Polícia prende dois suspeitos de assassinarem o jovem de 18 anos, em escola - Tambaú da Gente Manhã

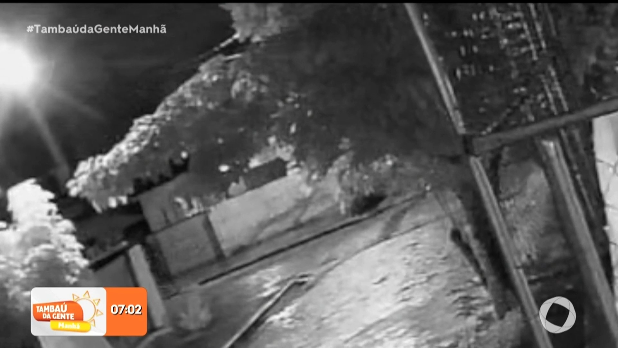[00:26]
Essas são as imagens do dia em que tudo aconteceu.